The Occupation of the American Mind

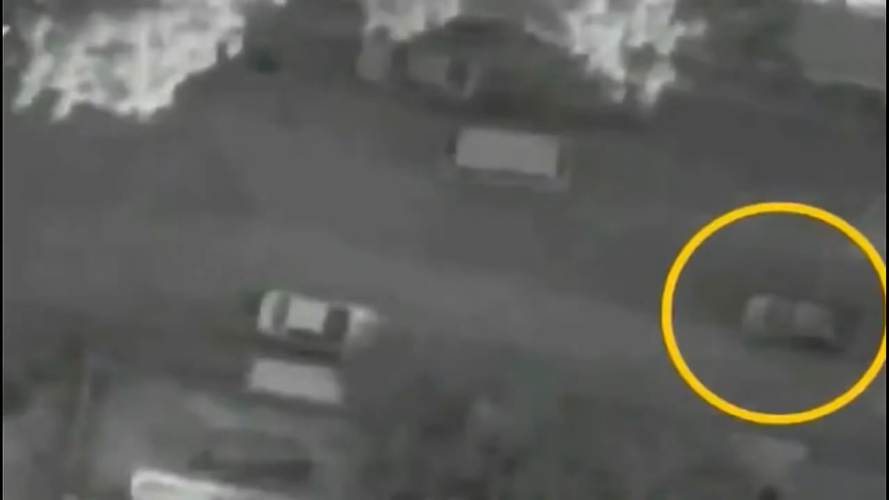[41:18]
In Gaza, there are constant military attacks by the Israeli Air Force, by drones.